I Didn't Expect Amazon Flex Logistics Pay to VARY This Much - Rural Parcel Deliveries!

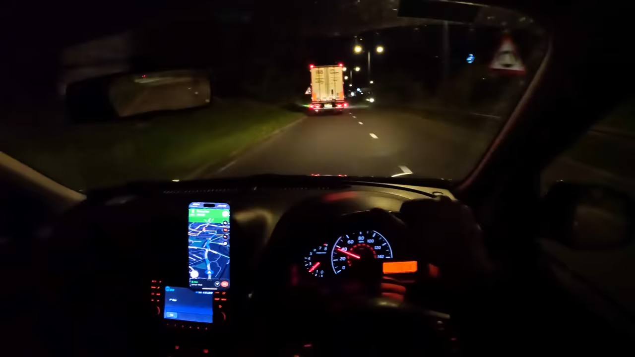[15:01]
so close that it isn't going to take us another hour and a half. I reckon an hour tops. So yeah, feeling good. Should finish this one early as well. Although if we have to factor in half an hour back to Exeter, probably going to go slightly beyond nine o'clock but that's fairly standard as the time obviously doesn't include your commute home or your trip back to the depot which it should. I've always said they should factor in that trip to the depot because
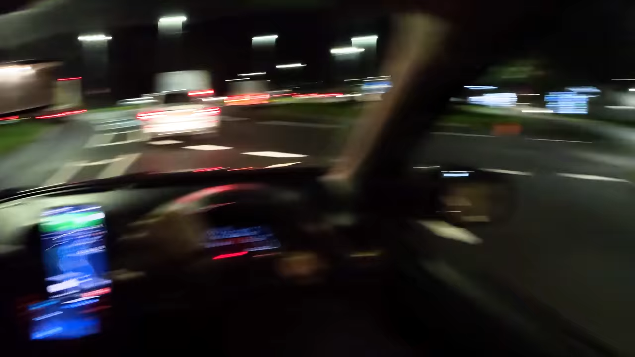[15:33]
especially if you do this job by the book and you actually return parcels when they're not deliverable and you don't just leave them at the door anyway like let's be honest many drivers do then you're going to be going back to the depot a fair bit. So yeah, you know, it seems a little bit a little bit naff that they don't take that into account on the base pay. I don't know, do they? Amazon might argue that they do but I don't know about that. Oh, this van's getting a bit close to that inside lane. Yeah, this is like the longest drive I've had since I've been into Taunton and we're still nearly at the drop. Barely got any time to talk to you guys.
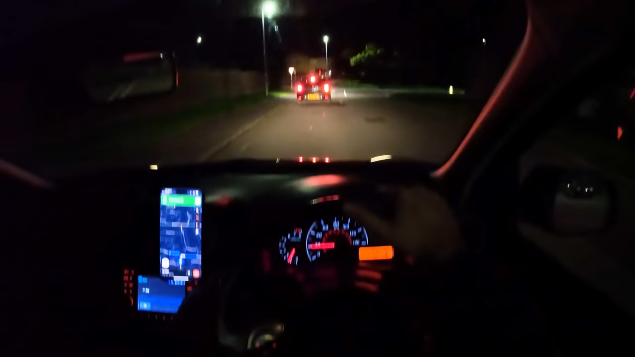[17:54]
Oh no. Is this learner going to slow us down?
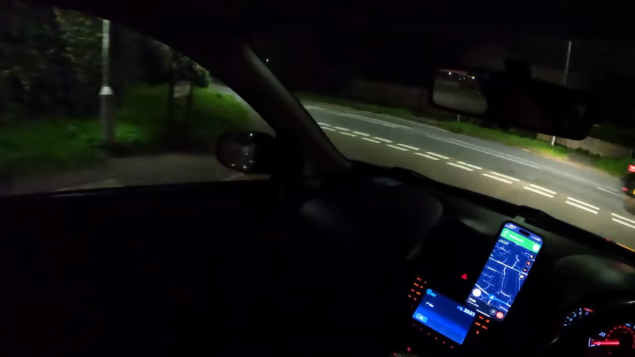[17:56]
Come on buddy. Work with me. I've got to say if uh if every day doing two logistics blocks in a row were was this easy I'd do it a lot more. But with my distance from Exeter it's only worth doing it if I can get the two in a row. But even then sometimes you get taken down to like Dawlish which leaves me like an hour from my house. So I'm probably not going to do them unless it's for content. And the learner is out of our way. Still driving at the speed limit. Don't worry.